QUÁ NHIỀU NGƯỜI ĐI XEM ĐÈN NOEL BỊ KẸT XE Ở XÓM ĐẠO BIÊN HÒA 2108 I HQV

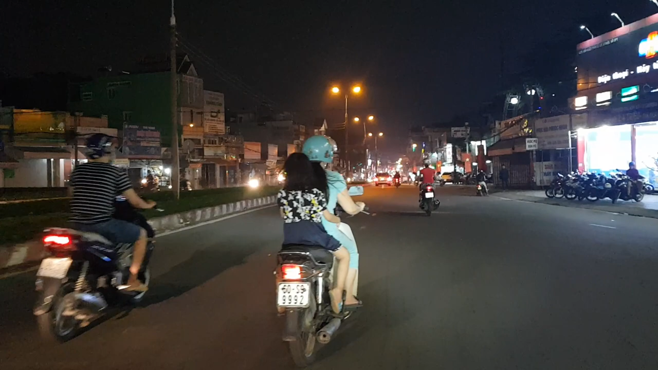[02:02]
Nên mọi người cũng tranh thủ đi xem đèn Có thể mình giữ đây mình có thể bị kẹt xe nó có anh chị và các bạn Nhưng cái điều đó nó không quan trọng Quan trọng là mình cho các anh chị các bạn thấy những hình ảnh về Cái không khí lễ hội Noel hay lễ hội Giáng sinh ở xóm Đạo Ở Biên Hòa năm 2018 nó như thế nào
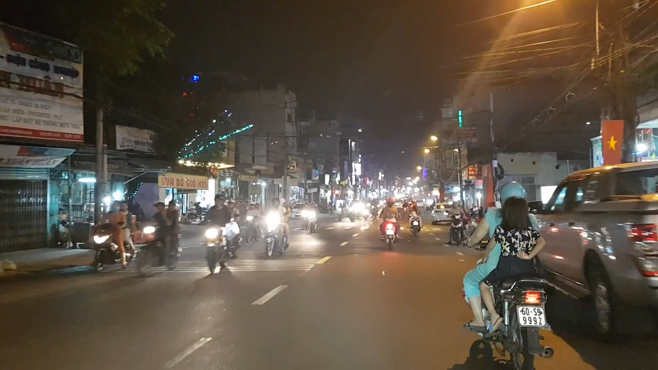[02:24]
Cái lối vào đây là như bữa nay là họ buôn bán cũng ít hơn Bán đoạn tối rất là nhiều Nhưng bữa nay có thể là họ đi chơi Giáng sinh rồi
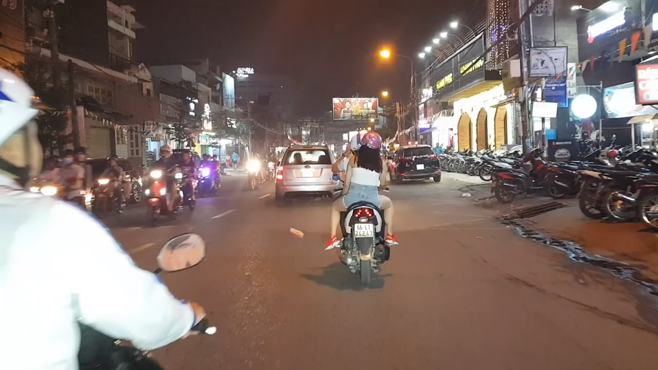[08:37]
Rồi mình sẽ coi một số hình ảnh đấy cái trên đường Phạm Văn Thuận cái đường chính mà từ Tâm Hiệp Đi vào thành phố Viên Hòa Đường này đường Phạm Văn Thuận Mình chạy xe như vậy không biết nó có ảnh hưởng gì tới cái giọng nói của mình hay không Ở đây chắc cứ mãi gì nè chăn ra gối niệm